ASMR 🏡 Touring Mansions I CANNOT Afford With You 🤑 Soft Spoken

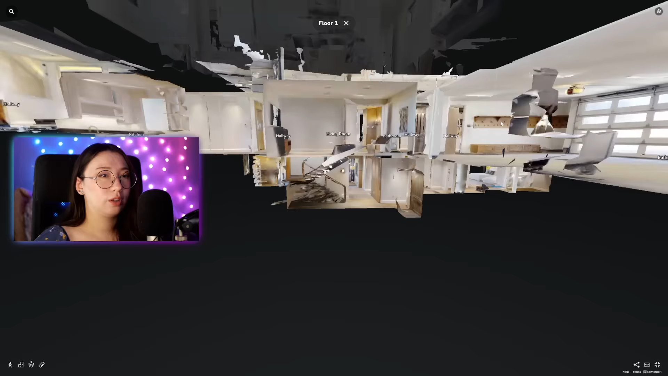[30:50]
There was the other floor. I guess we didn't go in the garage.
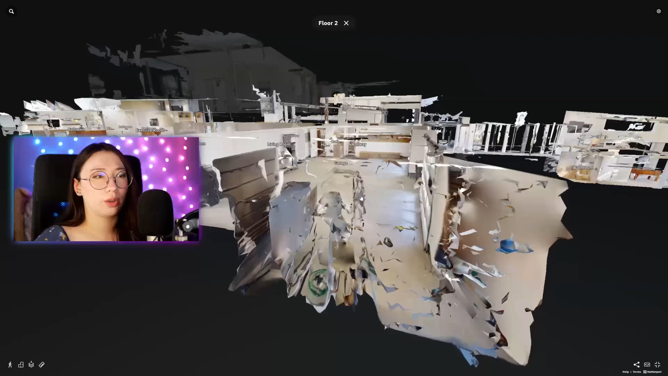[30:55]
If you wanted to go in the garage, it looks like this. There's a pet wash station, which is fun.
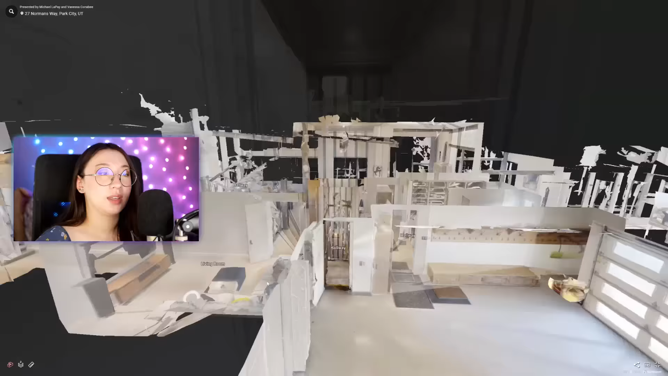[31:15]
that's pretty nice for good accessibility.
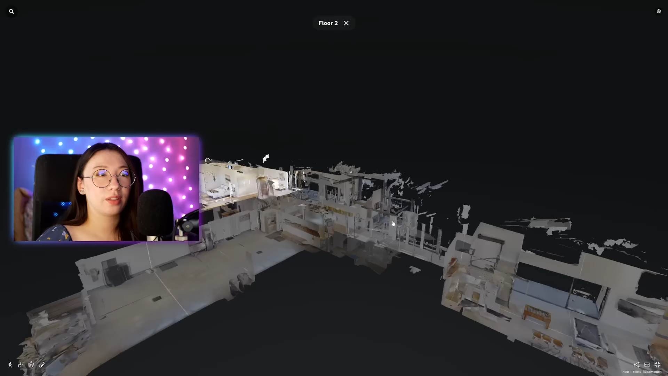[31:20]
Okay, and then we went to the top, so that was the whole house. My favorite so far. Oh, let's see. So this is very exciting.